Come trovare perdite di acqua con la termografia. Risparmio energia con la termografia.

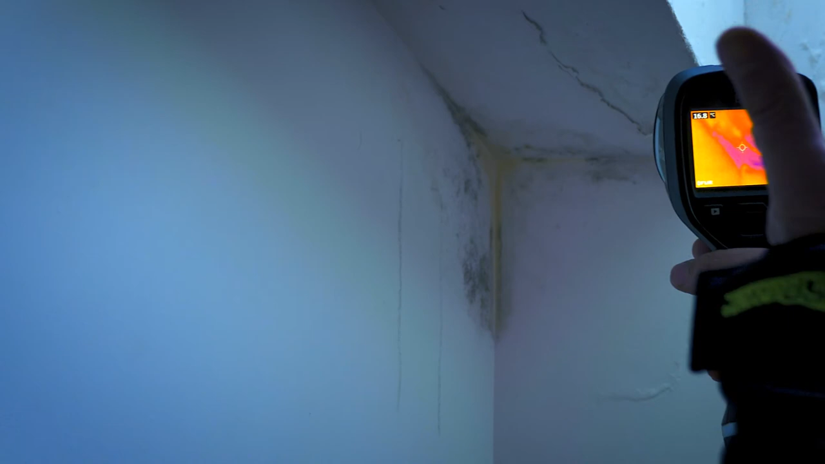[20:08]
la termocamera potete notare nell'angolo proprio il punto
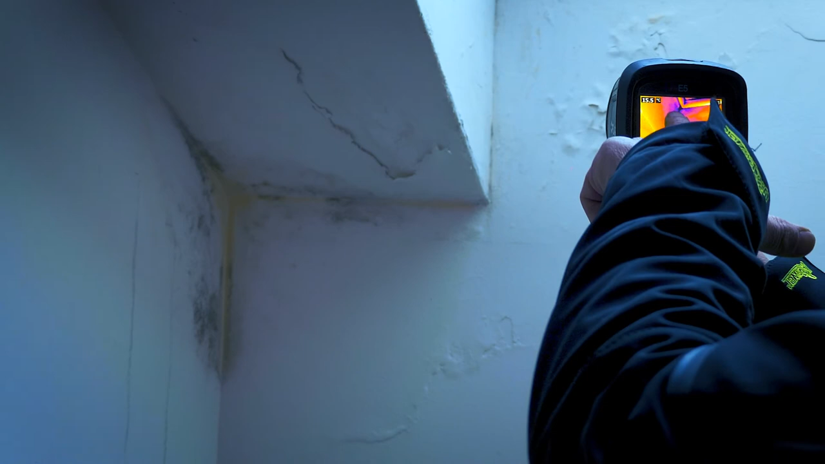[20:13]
dove c'è l'infiltrazione e andiamo a
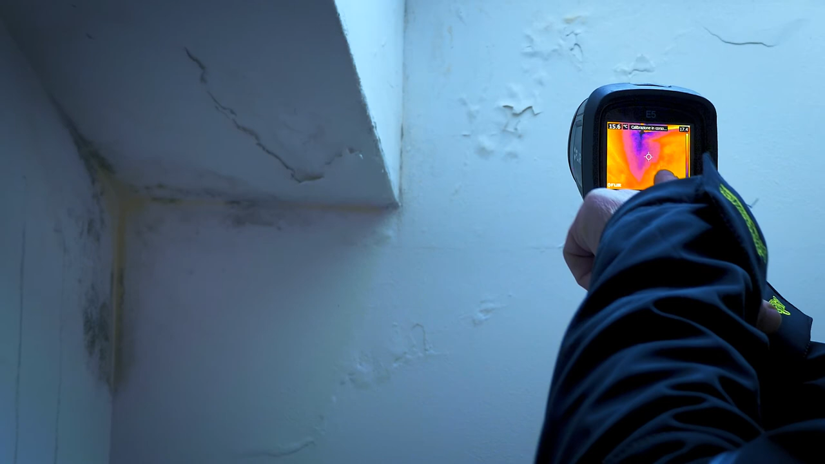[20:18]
vedere che la temperatura è di circa 17 gradi
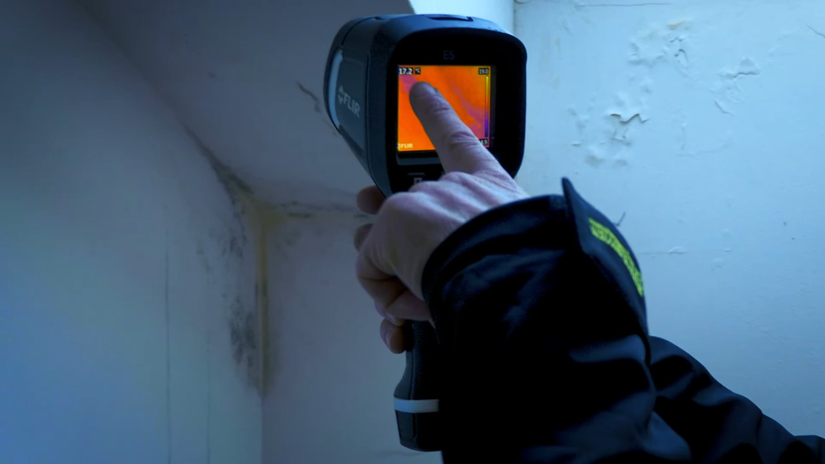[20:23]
in quei punti e notiamo la colorazione blu che tende